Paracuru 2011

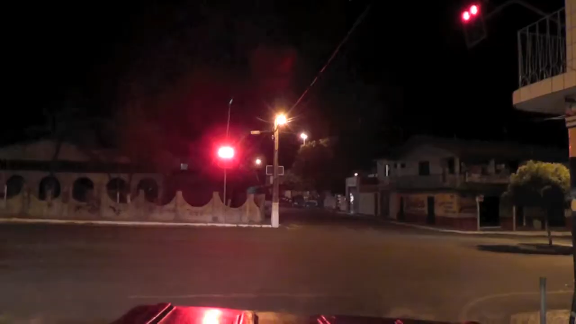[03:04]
Rockin' Yeah The stoplight of Paracaroo And it's red in every direction Like, hello!